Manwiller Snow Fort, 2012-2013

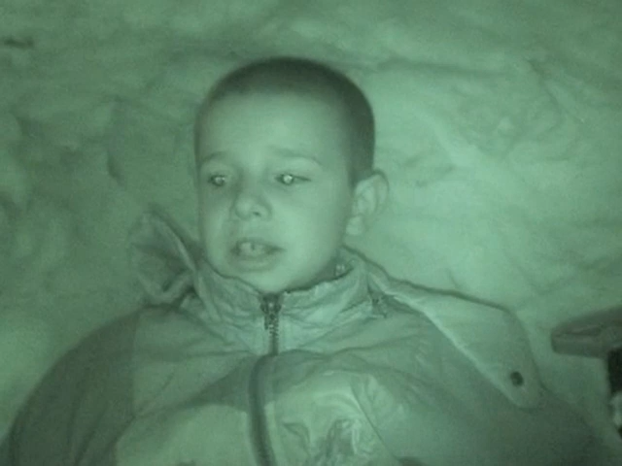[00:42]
Yeah I put it on night view. Yeah so if you see over here I've been removing the snow from there. I want to remove some of the floor up here as you can see it's a higher elevation.
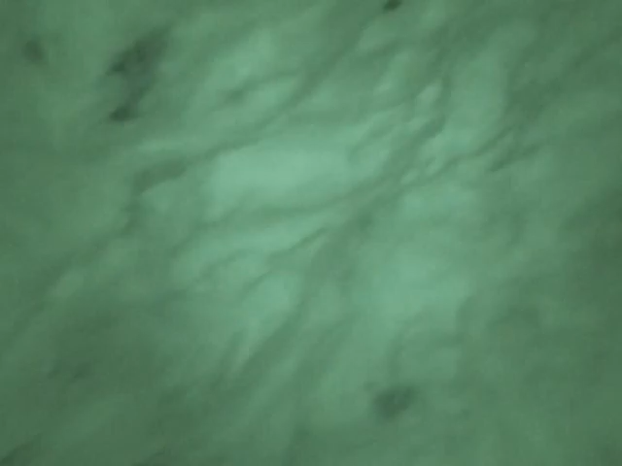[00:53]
I think we're planning on putting some icicle decorations. We are? Yeah. I think we're going to put some sticking out above the door. And it would be funny to have one sticking out from Mr. Smiley because you know a carrot and an icicle. Yeah that's hilarious.